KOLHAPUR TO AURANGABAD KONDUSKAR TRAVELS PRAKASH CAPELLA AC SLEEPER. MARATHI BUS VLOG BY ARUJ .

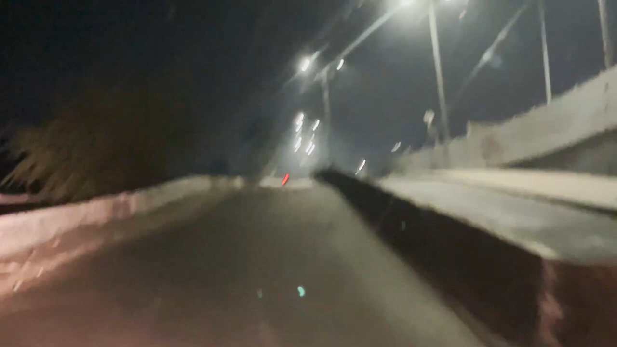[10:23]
तर मित्रांनो, आता आपण आहोत संगमवाडी पुणे येथे. 2:15 अडीच झालेले आहेत.